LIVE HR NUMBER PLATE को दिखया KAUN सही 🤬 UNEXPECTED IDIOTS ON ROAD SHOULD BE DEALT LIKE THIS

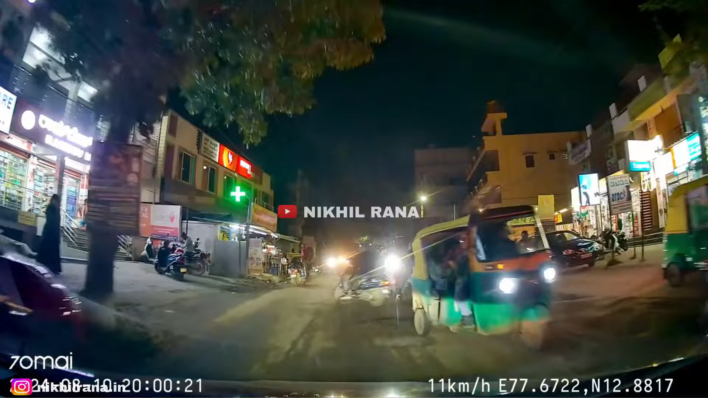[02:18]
तॉट ने देखा यहां क्या हुआ स्कॉडा को शाक में बैटा परसन यहां समझ रहा थे कि वो अपने घर के गार्डन में गाड़ी चला रहे पर यहां दूसी तरफ से सही एक्शन लिया गया जाहें इसे बीच से रास्ता काटने नहीं दिया गया